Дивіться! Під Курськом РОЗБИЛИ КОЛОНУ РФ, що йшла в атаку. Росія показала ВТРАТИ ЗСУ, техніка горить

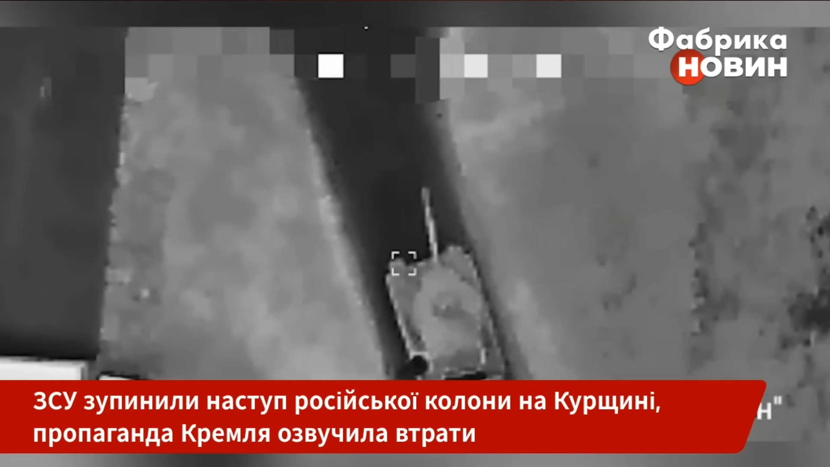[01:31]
Вони взяли його на приціл і простежили за рухом танка аж до однієї із лісосмуг.